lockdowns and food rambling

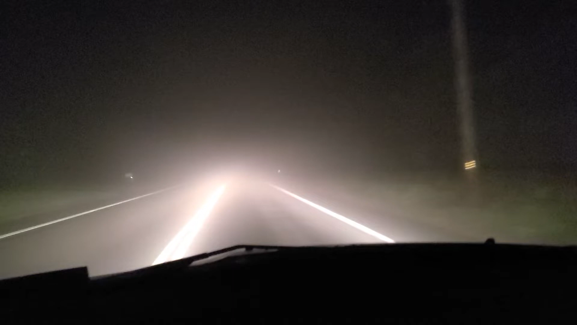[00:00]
Hey guys, Devin here, Lifetime Preparedness. On my way home, as you can see, it is quite foggy. Look at that difference. It's even worse in person, but I know where I'm going. Don't try this at home. But anyway, I've been seeing a lot of reports of people saying in my area that they're finding it quite difficult to find